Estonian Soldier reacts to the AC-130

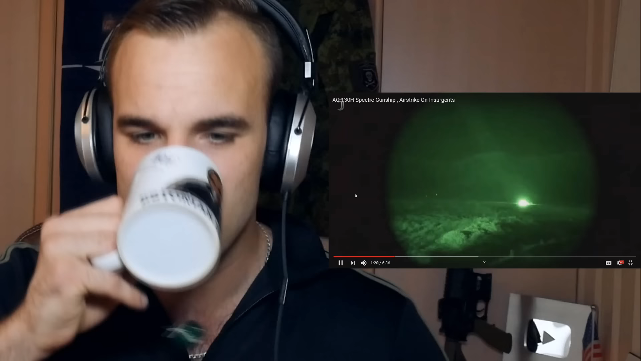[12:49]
See, that's 40, I think. Yeah, that should be 40. There's lasers going on again. They look so cool at night.
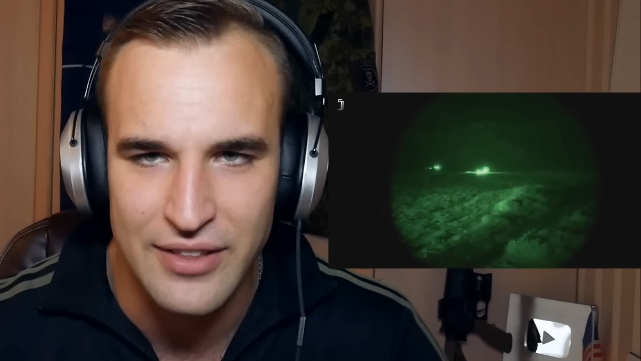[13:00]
Looks like a Hollywood movie. Nice. See, if you're inside of that blast radius, you're gone.